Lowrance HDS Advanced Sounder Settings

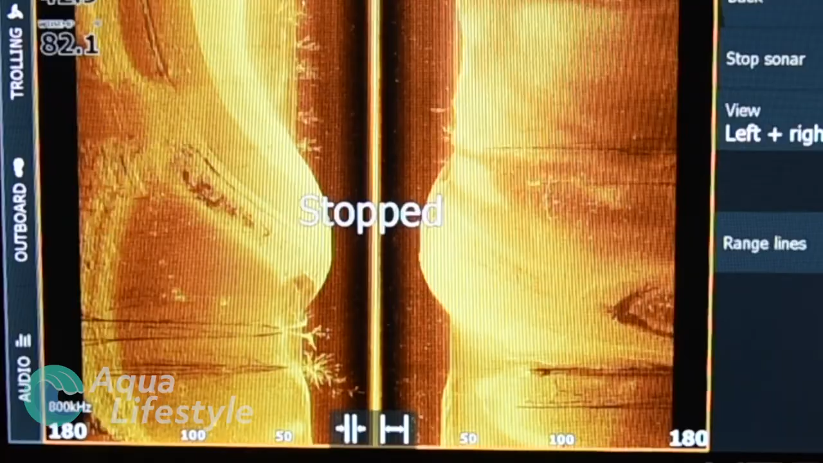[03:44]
options here first one is stop
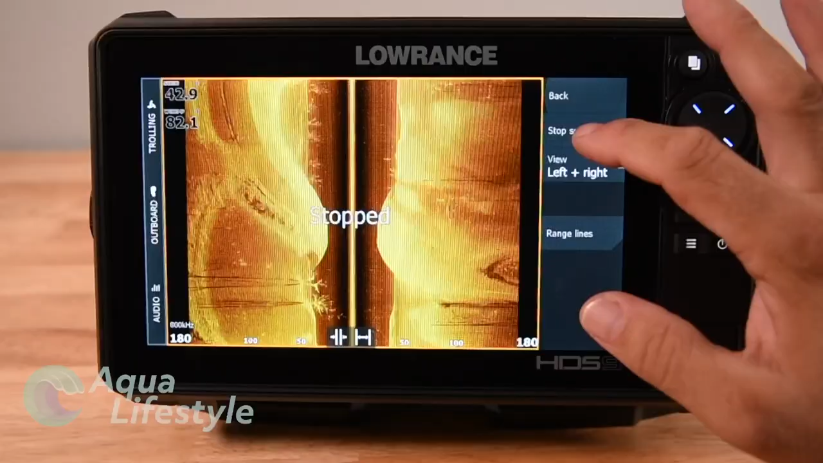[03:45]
that'll stop your sonar it doesn't shut it down it just stops it temporarily so you can start again quickly you can view left and right
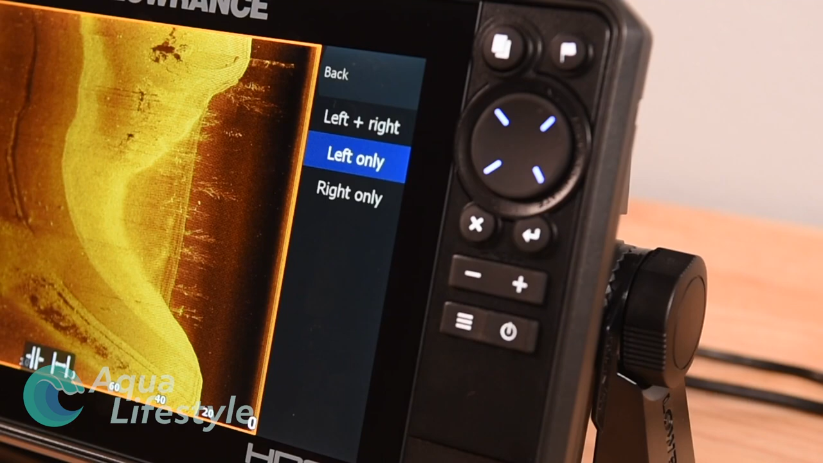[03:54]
next option so you can see a left screen only full screen or right screen only
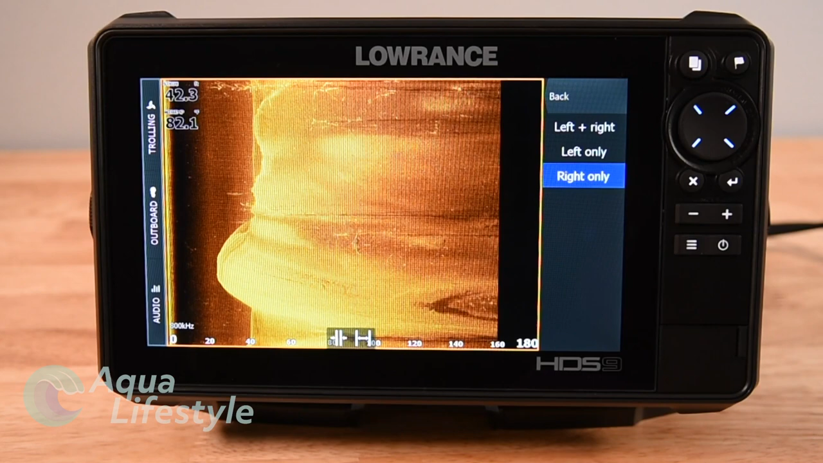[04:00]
full screen and if you're looking for a specific rock pile that kind of thing if
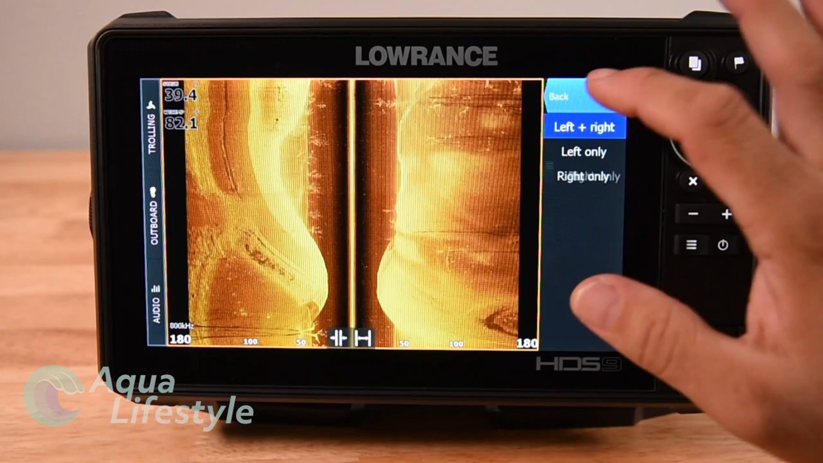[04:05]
we hit back the last option is range lines that'll draw in range lines on the
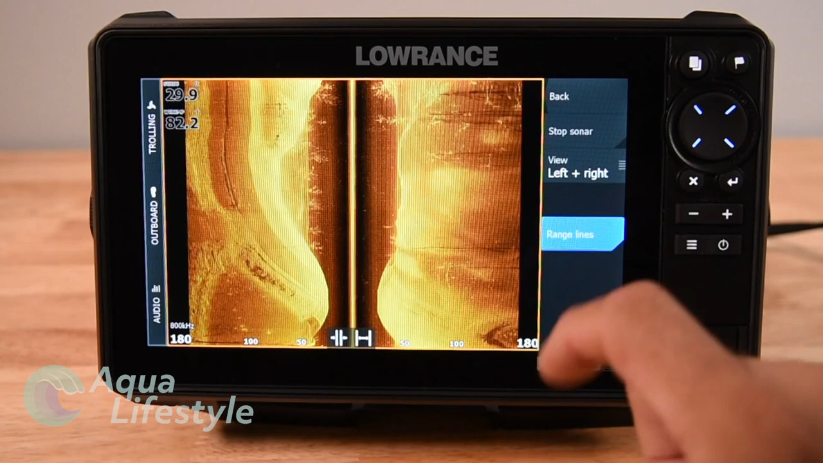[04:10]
screen even though you got a scale at the bottom it will put those range lines in if you need them so that's
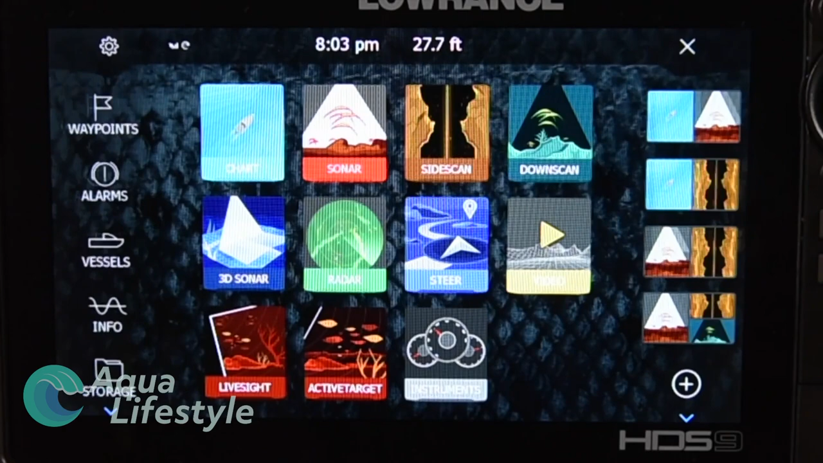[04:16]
it for side scan if we go back to our home screen our next advanced sonar option
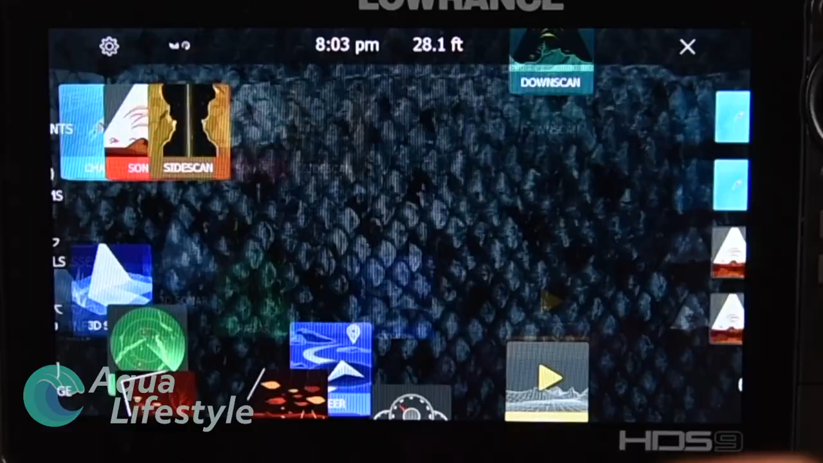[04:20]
is down scan
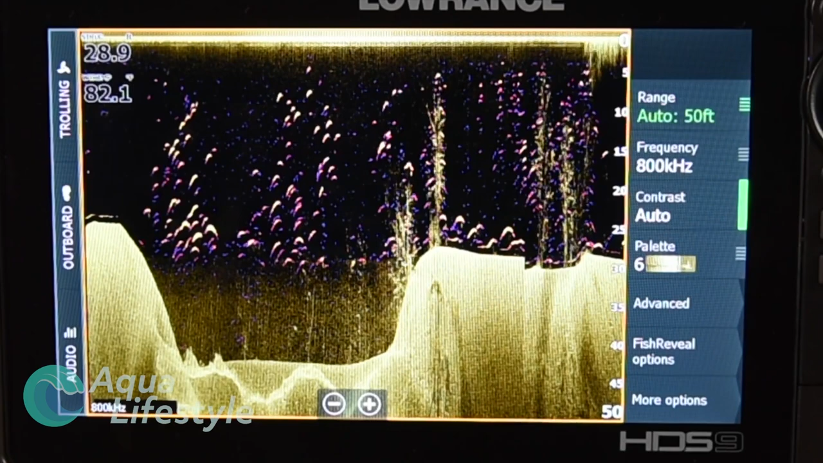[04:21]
Amico's down scan with fish reveals phenomenal so the first option on the menu is range
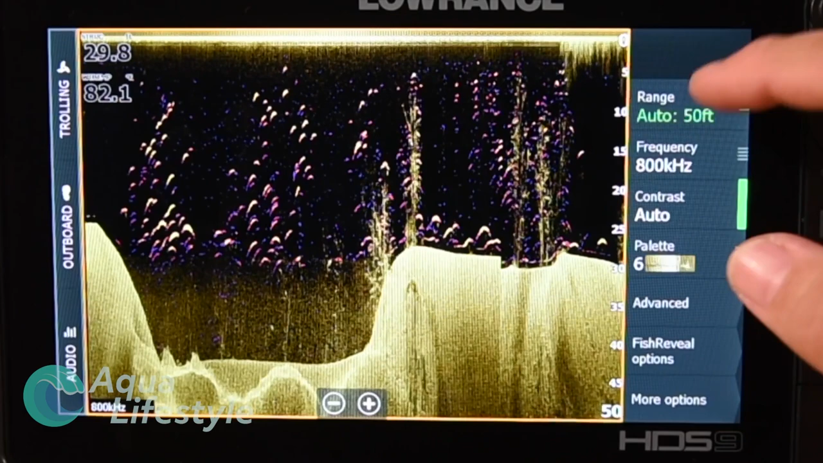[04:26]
we've got it set to auto and you can change the depth ranges you can change frequency again between your 455 and your 800 800 is
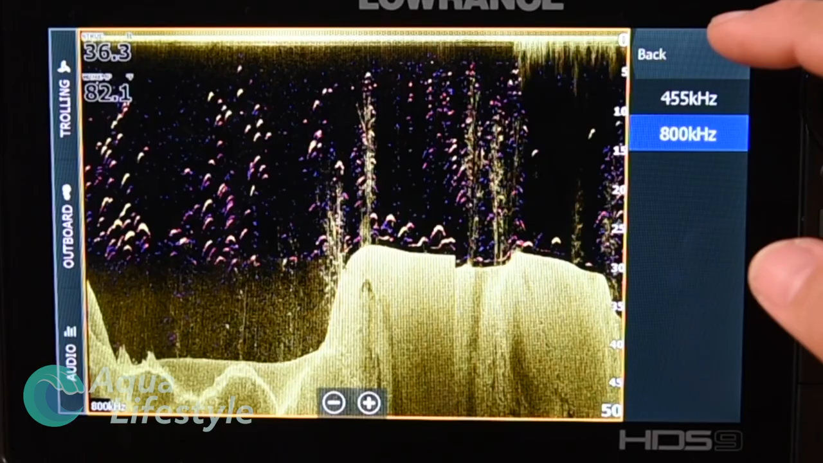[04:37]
going to be more sensitive but it's not going to work as well at
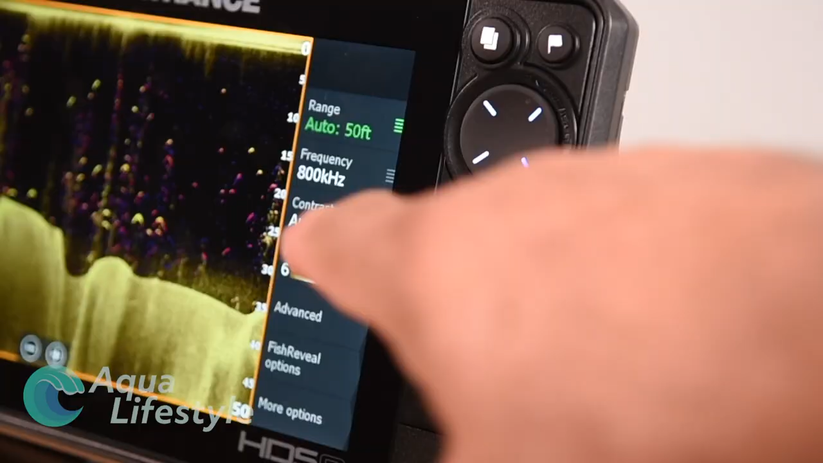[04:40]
deeper depths you have an auto
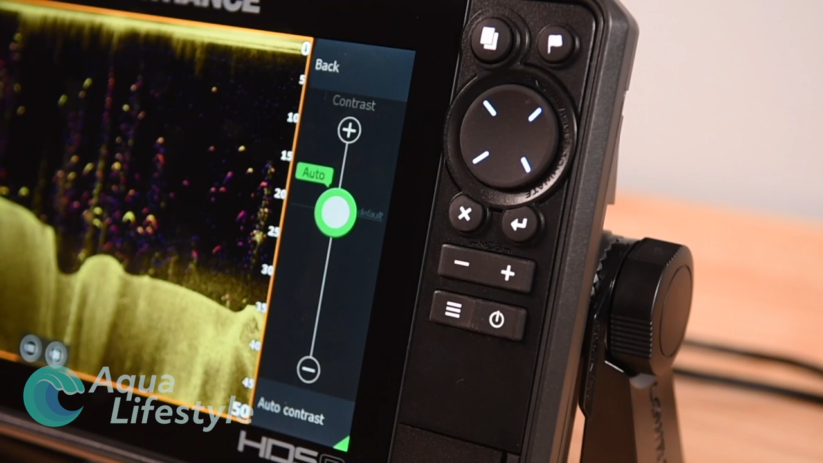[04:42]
contrast just like you do with other sonar features
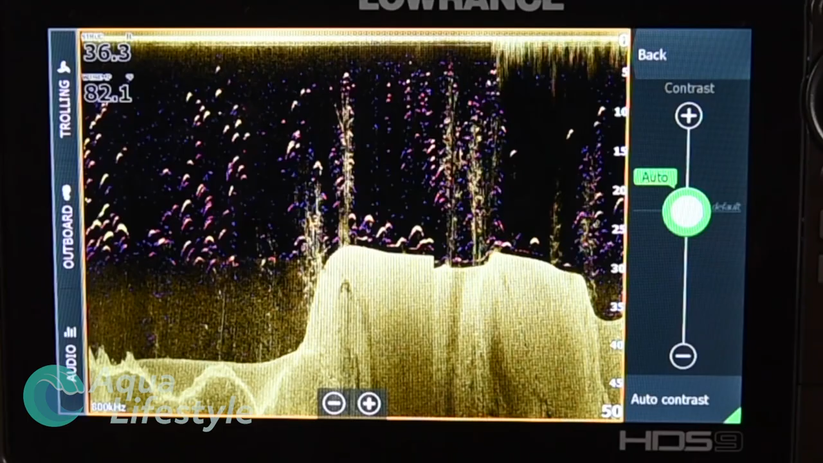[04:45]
with your slider we've discussed if we go back you've got your palette options just like you do with your other sonar options you've
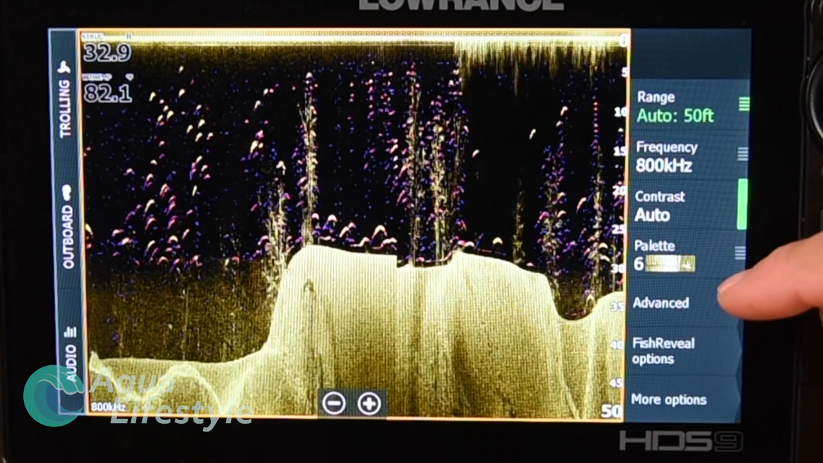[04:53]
got the advanced so we click that and surface clarity again low medium and high the higher you set that the lower the sensitivity will be fish reveal
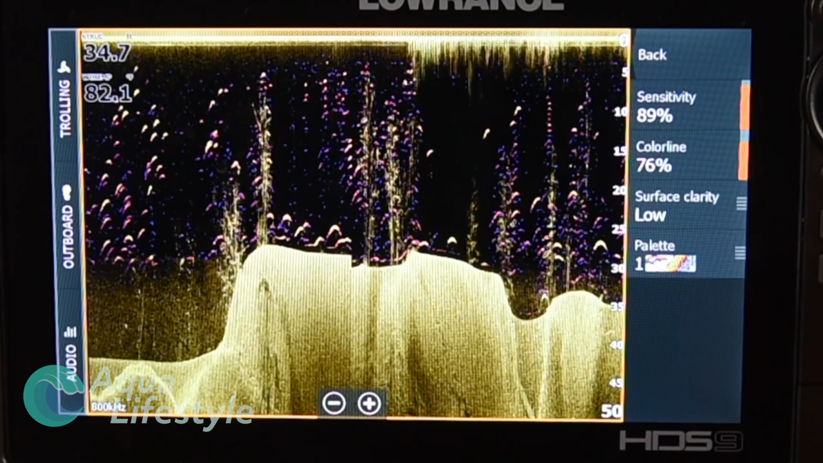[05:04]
options you can adjust sensitivity color to line and surface clarity always sliders
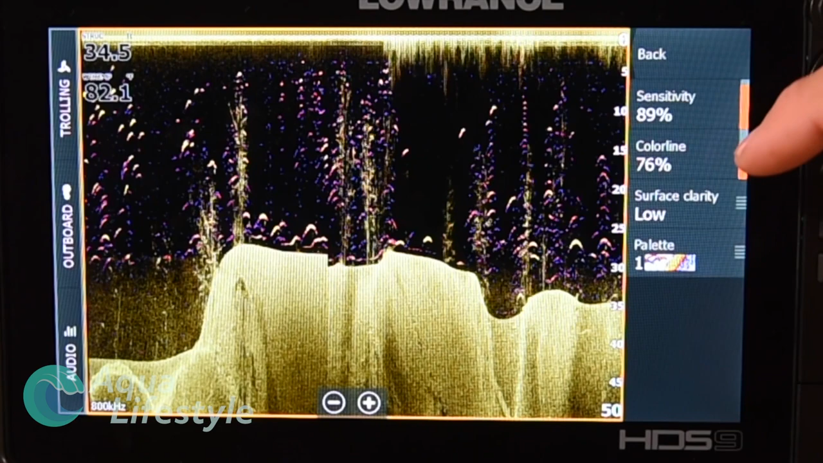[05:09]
color to line again with sliders and surface clarity for the fish reveal itself all on their own in the palette so those arcs
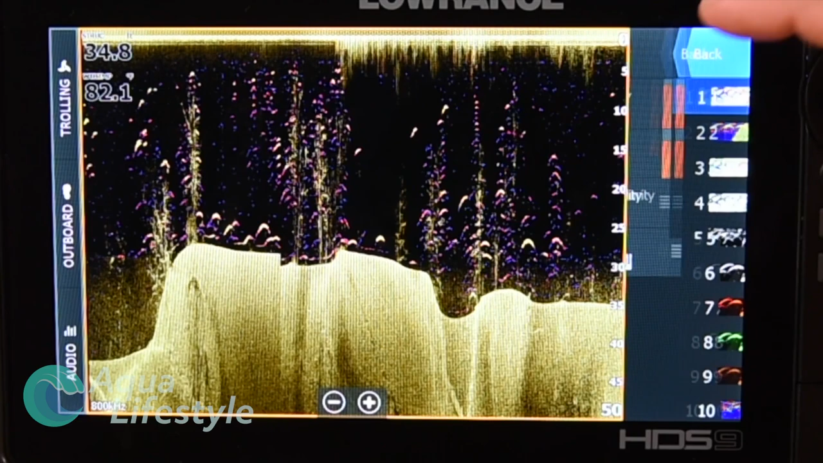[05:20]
within the image they're showing the fish these menu functions will control just those arcs in the image now if we hit back and stop sonar again it'll stop it just like all the other sonar features and if we tap fish reveal it'll actually turn it off you'll see it scroll through on the screen here and the fish reveal will disappear since that little icon is not there on the corner of that bar see there they are they've gone and if we tap it again you'll see the little orange corner there that turns it
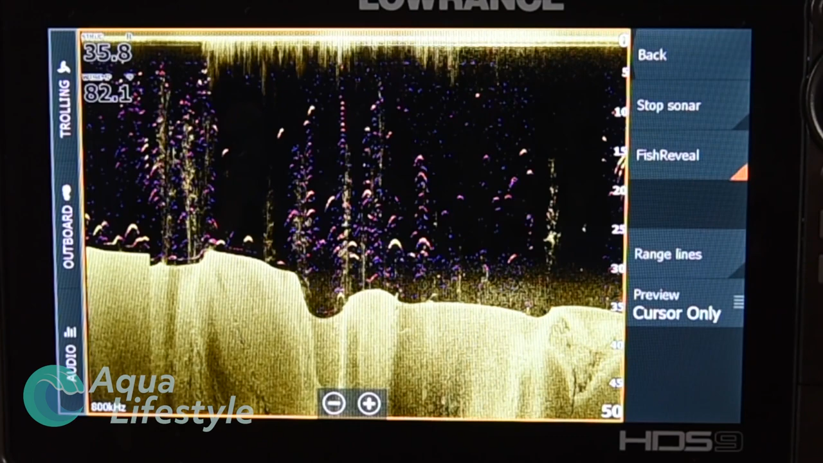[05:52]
back on and you'll see they'll start appearing again on the screen there they are coming off the right side of the screen you can add range lines by hitting the range lines button and then below that you've got preview you can do that cursor only or always